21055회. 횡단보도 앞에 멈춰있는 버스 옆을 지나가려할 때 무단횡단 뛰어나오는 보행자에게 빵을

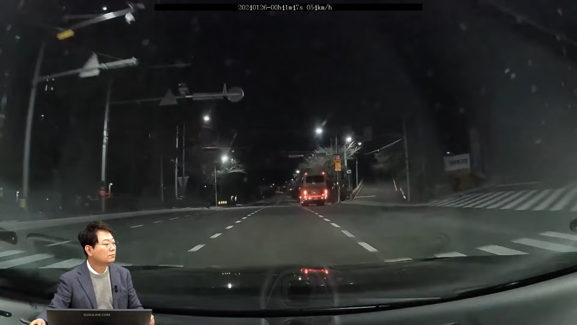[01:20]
버스. 약 500m 전방에? 빵... 어... 약 500m 전방에? 아, 빵! 하셨는데 소리가... 소리는 묻혔네요. 빵! 하셨는데. 다시. 저 버스가 있어. 혹시 뭐가 있었는지 모르니까. 약 500m 전방에? 빵! 빵! 빵 소리 들렸어요. 그런데 이럴 때는 저기가 신호등 없는 횡단보도네요.